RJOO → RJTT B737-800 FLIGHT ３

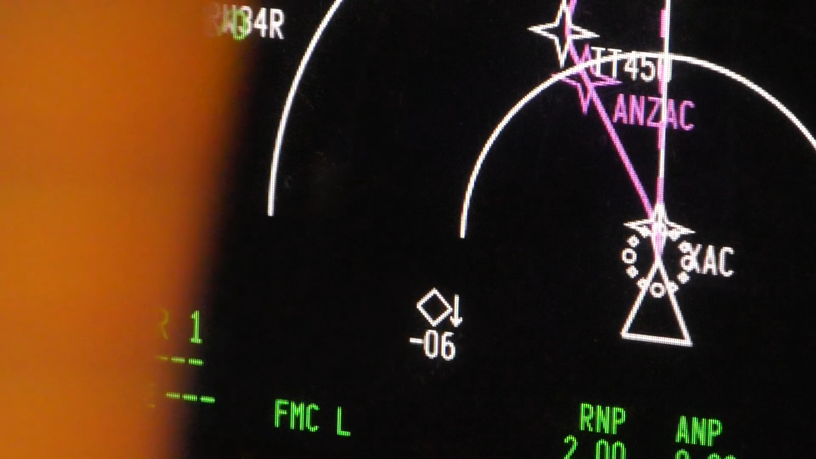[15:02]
アンザックに向けて今左旋回中です。
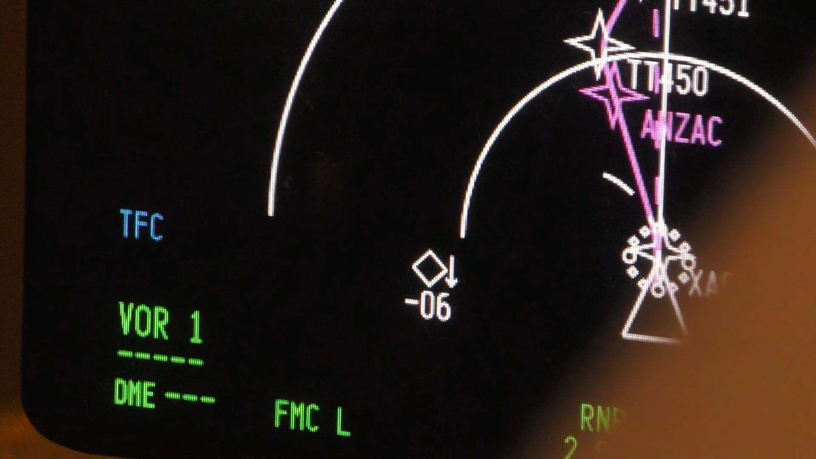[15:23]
滝が見えます。マイナス500フィート、
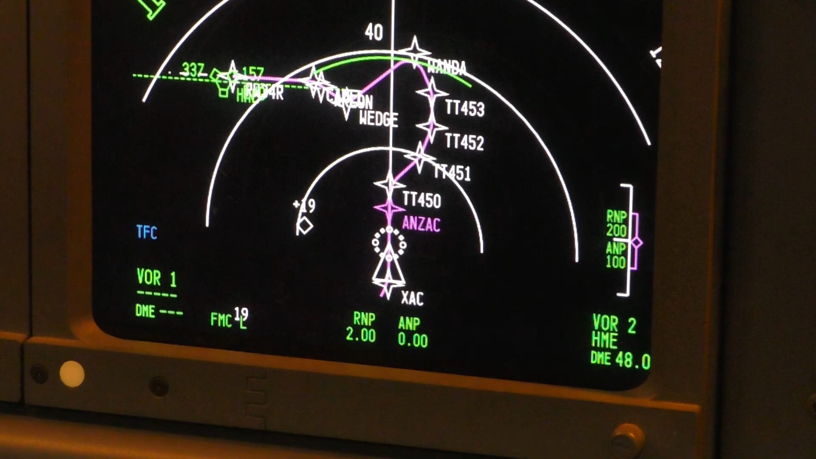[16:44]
15になってますから、プラス16、17、東京よりも1700フィート上だということです。この737のシミュレーターです と、この多機の高さしか出ないですね。将来的にはきっと他の飛行機の便名とか、そういったものも 表示されるようになってくると思います。はい、ここにもう一機出てきました。プラス2000、プラス26ですから、東京よりも2700フィート上。ちょっと今消えちゃいました。